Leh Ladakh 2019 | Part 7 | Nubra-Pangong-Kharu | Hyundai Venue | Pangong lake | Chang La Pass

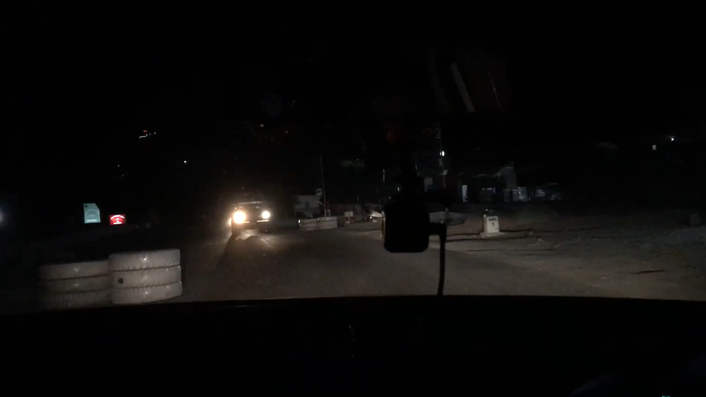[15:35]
यह बहुड उनकर दिर्माद करेंगा है कारो सिटी सिटी है यह तावन है मुझे नहीं पता हारू और हम लेफ्ट जाएंगे
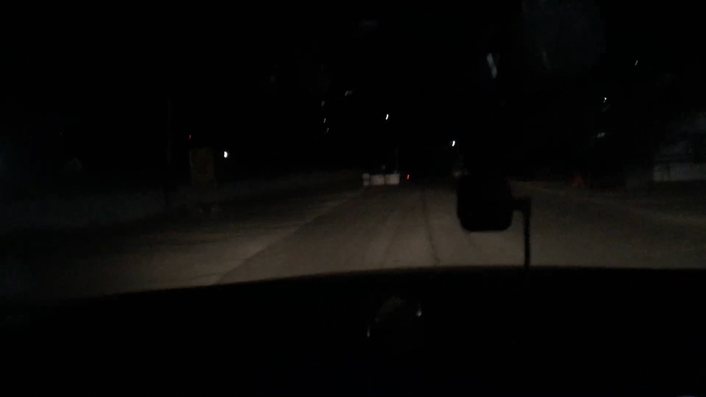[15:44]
यहां से जो की डिवर्स है उप्षी और मैं वीडियो में वीडियो के लिए क्योंकि मेरे मेमरी काड चारो फोल हो गें आज क्यों सुबह से पूरे रस्ते की वीडियो बनाई है तो अब स